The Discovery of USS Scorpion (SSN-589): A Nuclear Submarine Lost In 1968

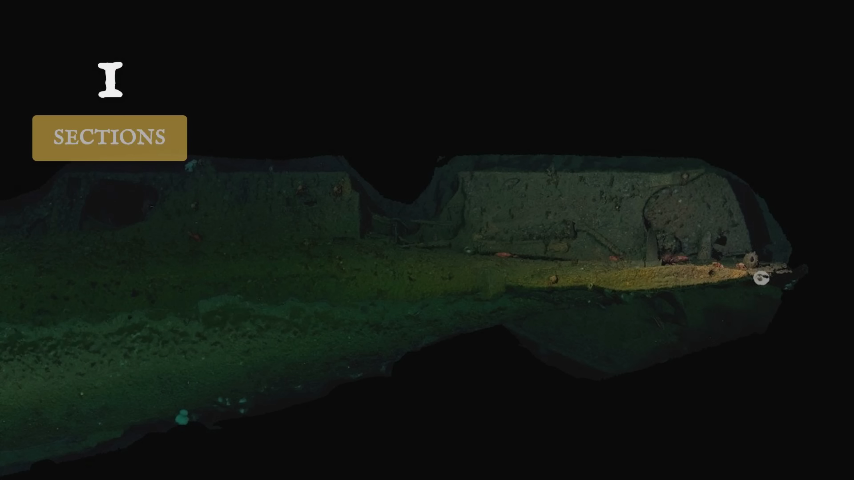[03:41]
The submarine had broken into two large sections, separated by a field of scattered debris.